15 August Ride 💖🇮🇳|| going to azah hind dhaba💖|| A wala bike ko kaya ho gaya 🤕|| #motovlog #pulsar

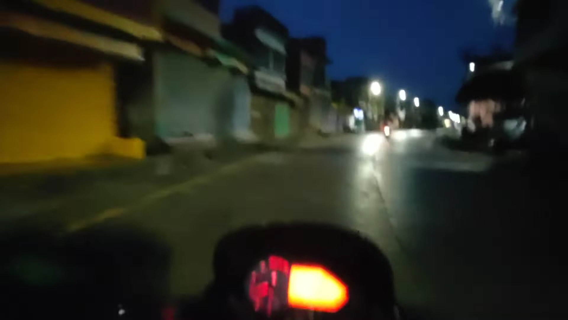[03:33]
आई थिंक बारिश होने वाला है, ठंडी ठंडी वेदर भाई, जा रहा हूँ। बारिश मत हो नहीं तो सब खत्म बोल रहे हुए। सामने सुमन तो जा रहा है और चट्टू जा रहा है, मेरा फ्रेंड है वो।